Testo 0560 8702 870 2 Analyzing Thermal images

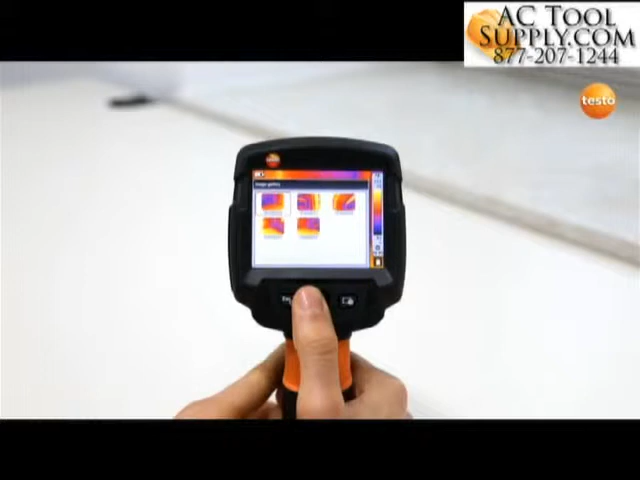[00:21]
With a single point measurement, you can analyze the temperature values of each individual pixel in the stored thermal image. You can move the measurement point with the joystick.
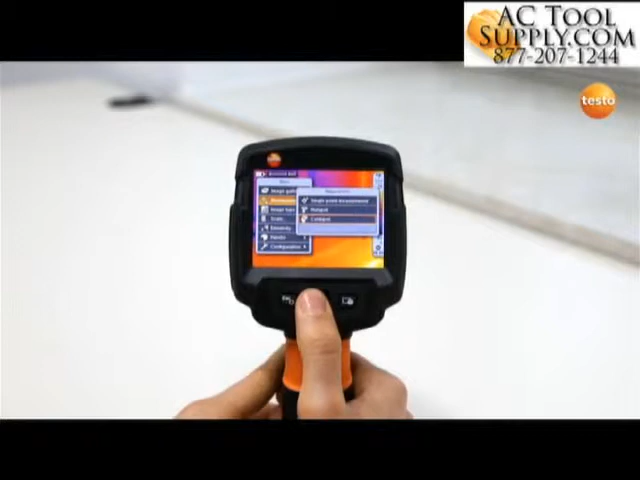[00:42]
In order to highlight contrasts, you can also adapt the scale and the color palette. To change the color scale, push the joystick up or down.
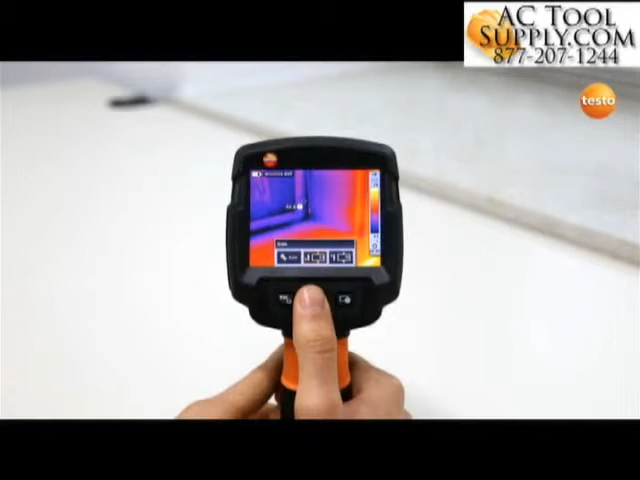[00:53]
By pressing the ESC on-off button, or by moving the joystick to the left or right,
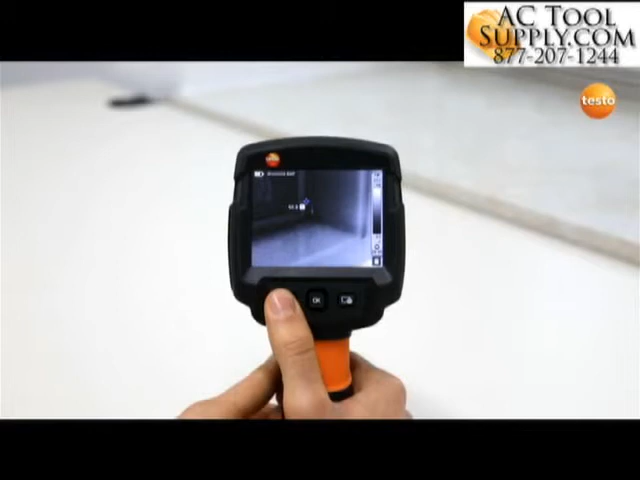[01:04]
you have the possibility of saving the changes with OK.